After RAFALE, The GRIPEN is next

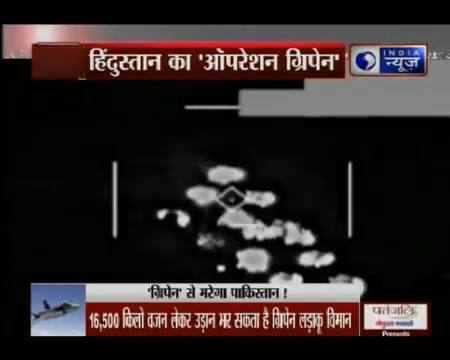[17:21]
आसमान से बरसती इन मिसाइलों और बमों ने धरती पर कैसा विध्वंस मचा रखा है, ये तस्वीर है उसकी गवाह।
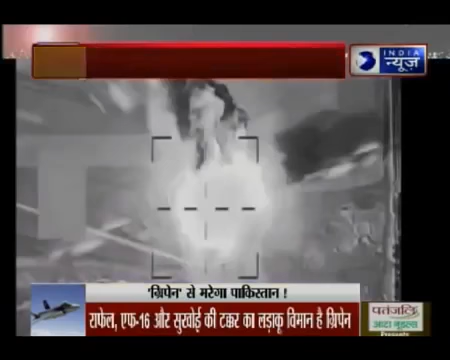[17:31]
एक एक फाइटर प्लेन से फायर की जा रही ये मिसाइलें किस तरह टारगेट पर टारगेट तबाह करती जा रही है।